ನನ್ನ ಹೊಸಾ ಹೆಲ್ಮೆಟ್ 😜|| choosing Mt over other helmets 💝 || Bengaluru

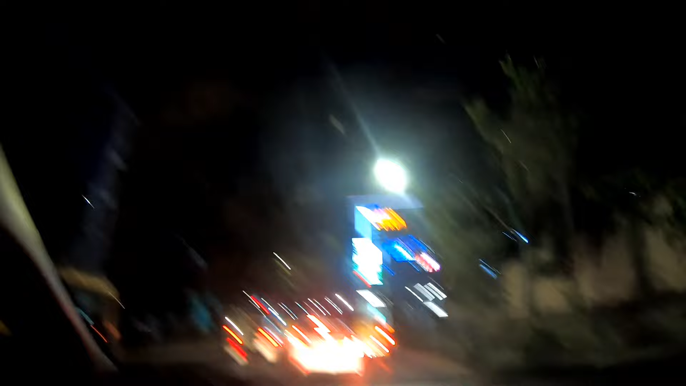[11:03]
ಓಕೆ ಫ್ರೆಂಡ್ಸ್, ಇಷ್ಟ ಹೇಳ್ತಾ ನೋಡಿ ಜಟ್ಟ ನಿಂತಿದೆ. 2.0 TDI ಇಂಜಿನ್. ಇವೆಲ್ಲ ಕಾರ್ ಗಿರ್ಬೇಡ, ಬೈಕ್ ಬಂದ್ರೆ ಹೇಳ್ತೀನಿ. ನೀವು ನಮ್ಮ ಚಾನಲ್ ಹೊಸಬರ ಸಬ್ಸ್ಕ್ರೈಬ್ ಮಾಡ್ಕೊಳ್ಳಿ, ಕ್ರೇಜಿ ಕ್ರೇಜಿ ಕಂಟೆಂಟ್ ಬರ್ತಾ ಇರುತ್ತೆ.